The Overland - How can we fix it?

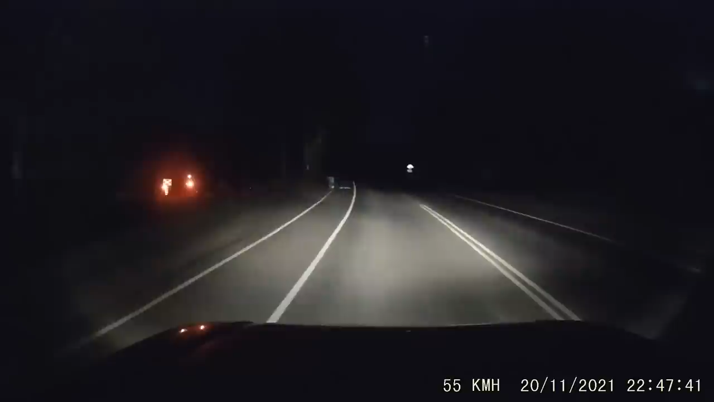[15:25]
In fact, probably the biggest expense involved is upgrading level crossing protection. To allow a line speed of 160 kilometres per hour, all level crossings have to be fitted with a minimum of lights and bells,
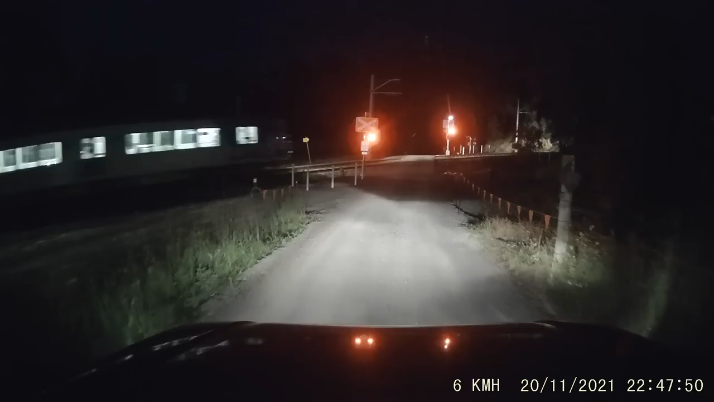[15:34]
whereas at the moment there are very frequent passive level crossings along the entire route, protected only by signs.